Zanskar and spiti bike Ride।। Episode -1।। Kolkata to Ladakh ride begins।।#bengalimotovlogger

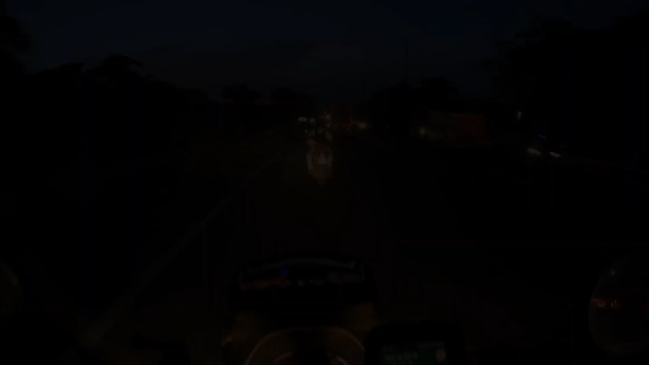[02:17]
তো এখানে আমি চলে যাবো হচ্ছে NH2 ধাবা, যেটা দিল্লি রোডে রয়েছে।
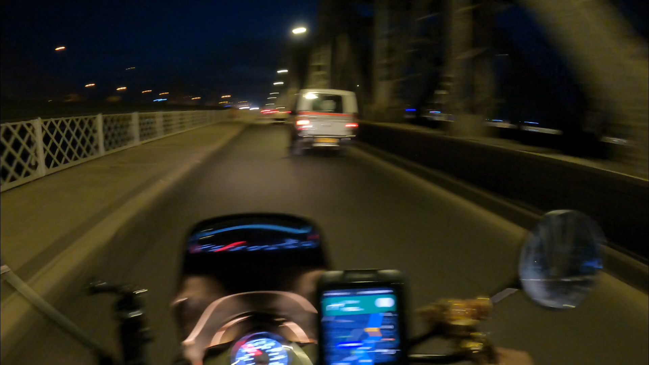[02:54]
ডান দিকে রেললাইন, বাঁ দিকে হচ্ছে জাতীয় সড়ক।
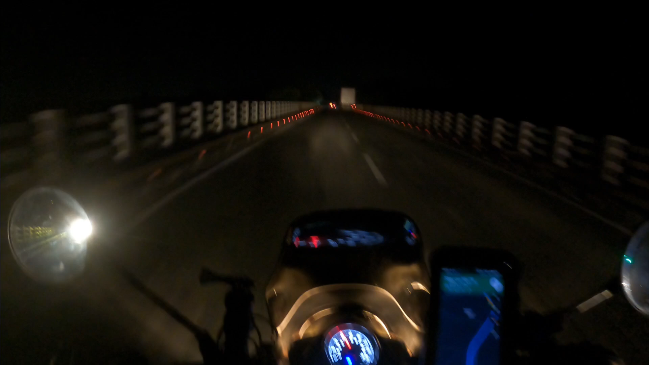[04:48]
আমরা জাস্ট এই ঝাড়খণ্ডে এন্টার করে গেলাম এই ব্রিজটা শেষ হওয়ার সাথে সাথে। তো বন্ধুরা সুপ্রভাত ফ্রম ঝাড়খণ্ড।